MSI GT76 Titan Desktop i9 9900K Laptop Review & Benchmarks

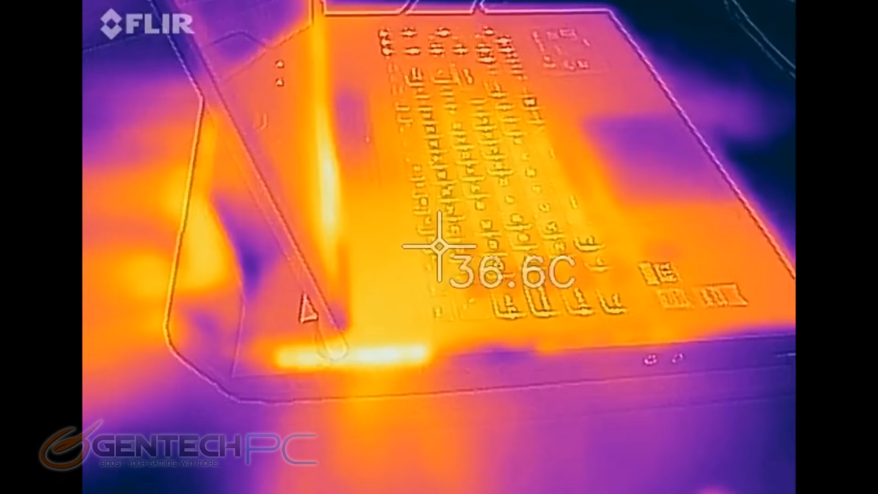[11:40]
So it's pretty neat, it's almost like an x-ray.
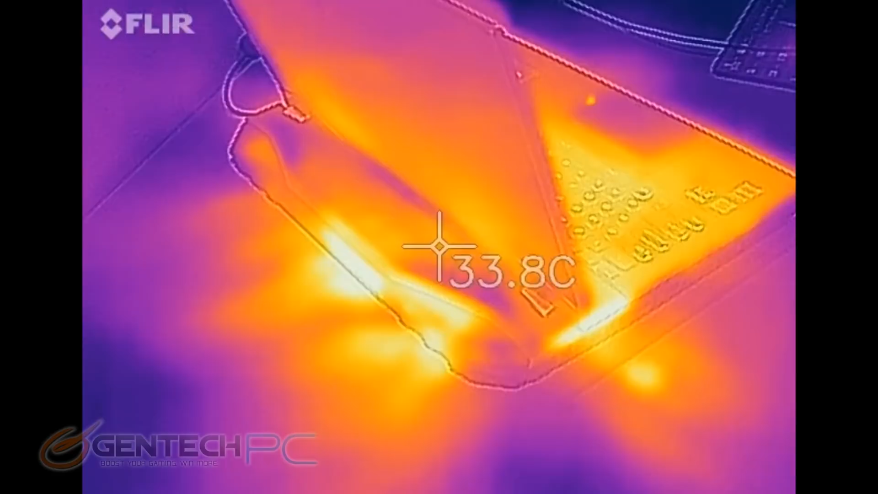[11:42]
On screen: spot 33.8°C
We can kind of see where the hot spots are from the cooling solution pulling in the air and then exhausting that heat.
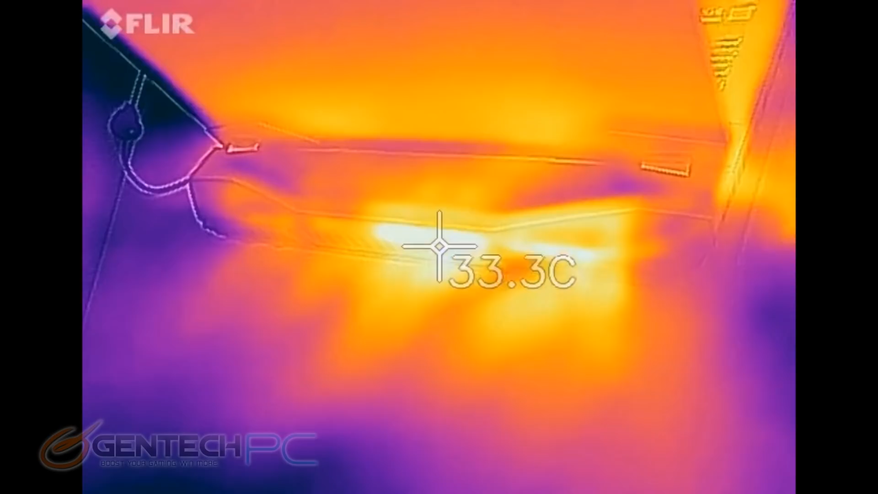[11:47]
On screen: spot 33.3°C
So right now we're seeing some hot spots show up and a little bit of heat on our table.
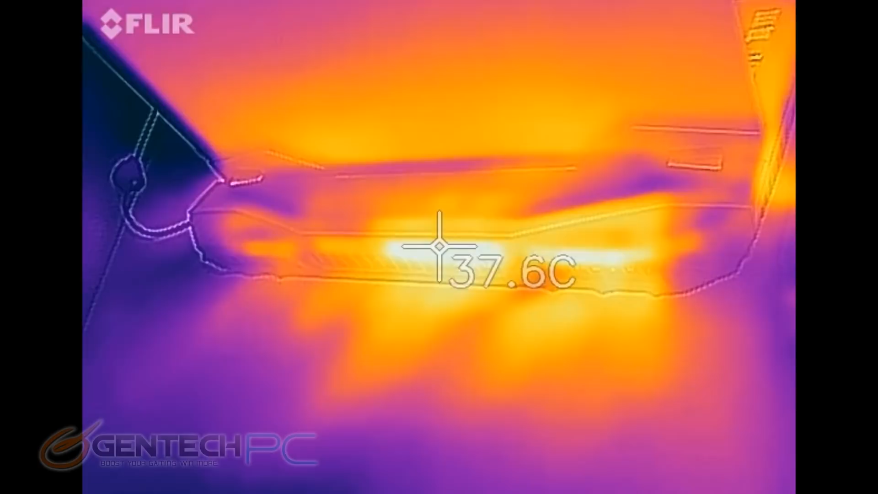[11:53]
On screen: spot 37.6°C
That'll look dramatically different once we put the system under load.
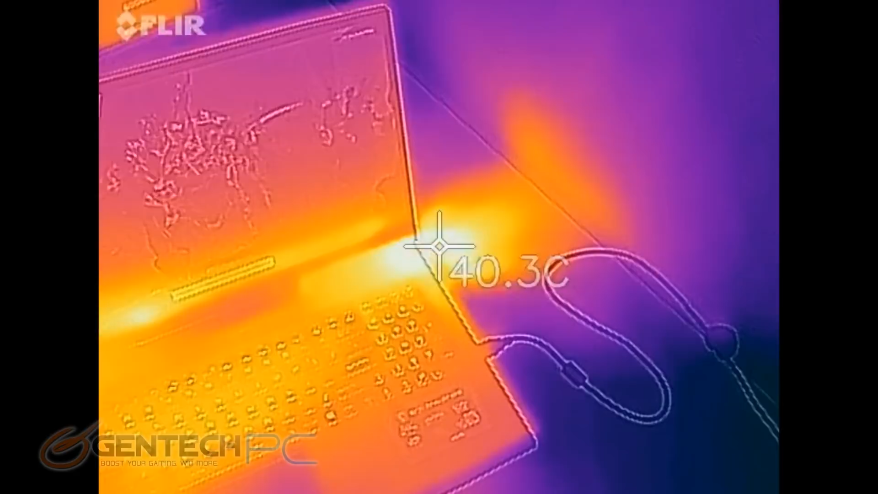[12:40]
On screen: spot 40.3°C
Now the heat dispersion looks the same as far as the laptop's keyboard, palm rest, touchpad area, which is great.
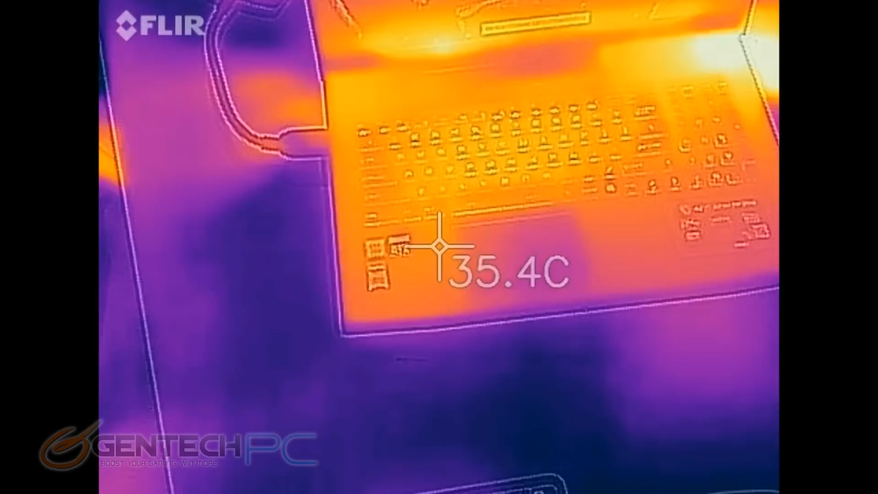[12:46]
On screen: spot 35.4°C
That means those are not heating up and your hands aren't going to get uncomfortable.
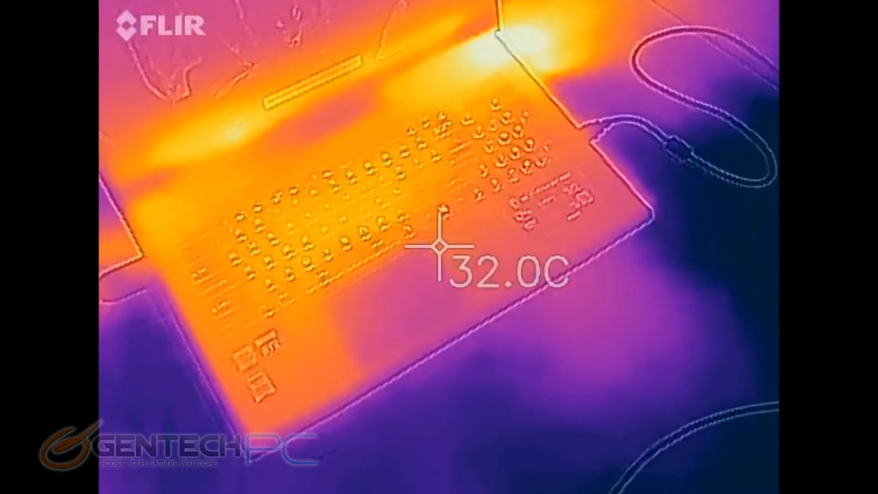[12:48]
On screen: spot 32.0°C
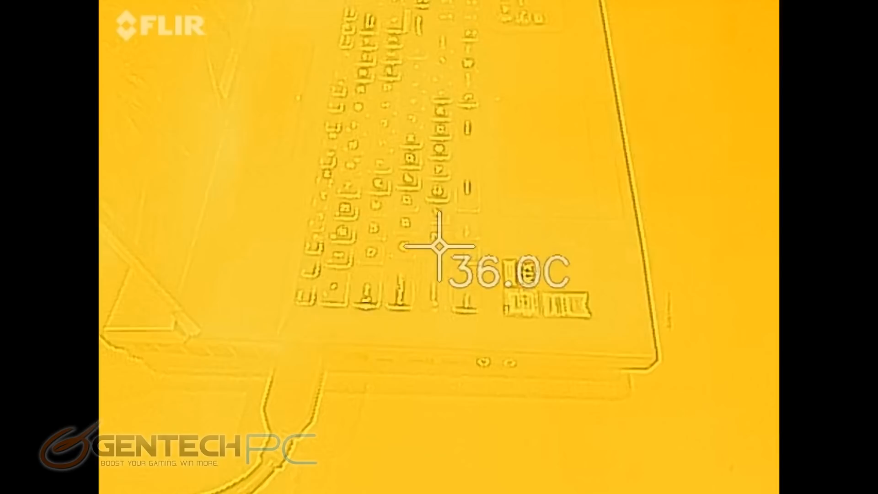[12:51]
On screen: spot 36.0°C
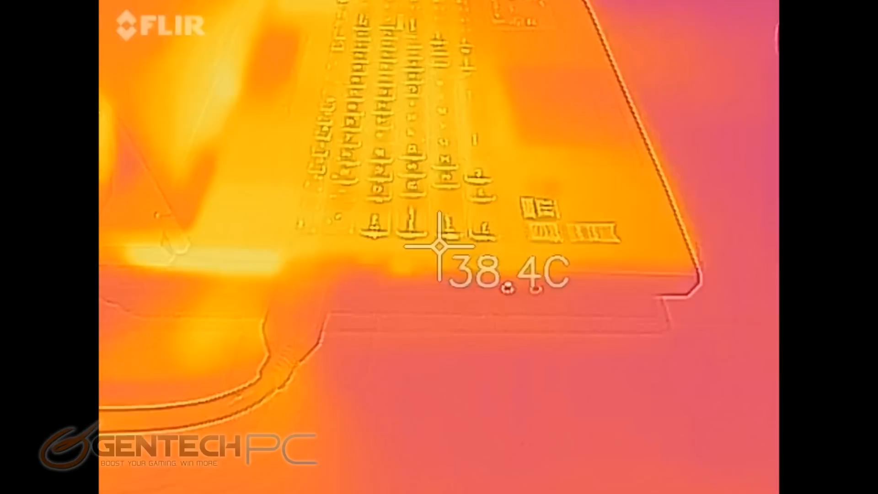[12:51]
On screen: spot 38.4°C
But what was expected here is that the heat coming out of the system, those temperatures are now higher.
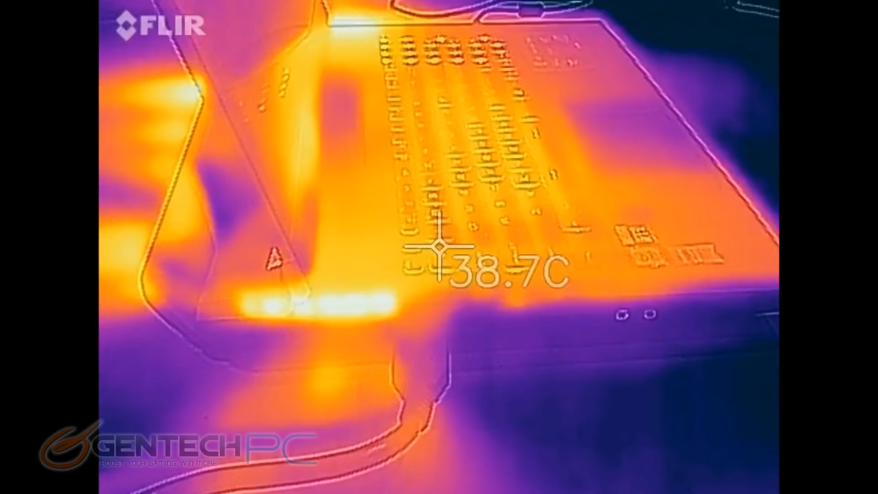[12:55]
On screen: spot 38.7°C
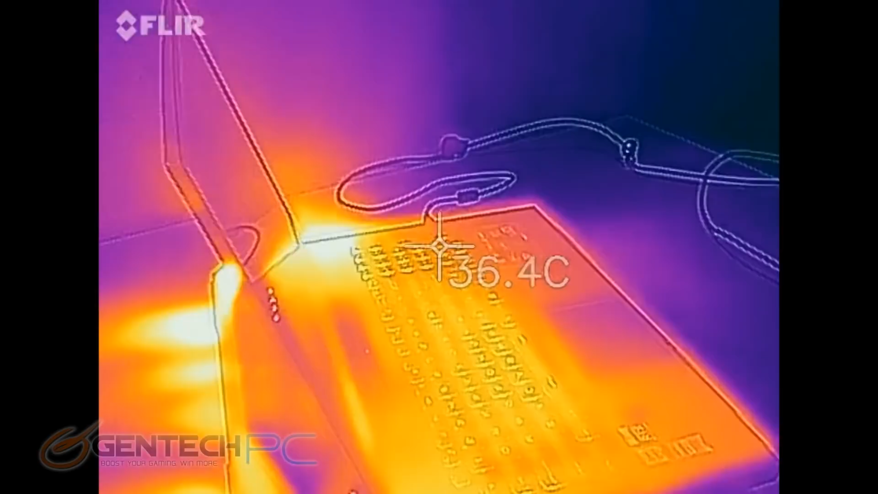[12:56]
And of course those streaks across the table are much larger because there's more heat being thrown out at a further distance.